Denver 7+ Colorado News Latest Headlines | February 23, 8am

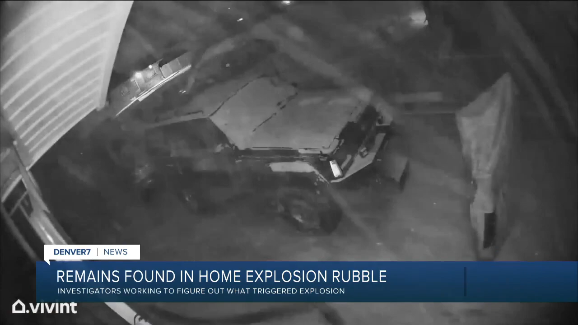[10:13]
In the security camera video, you can see the moments the explosion happened early on Tuesday morning.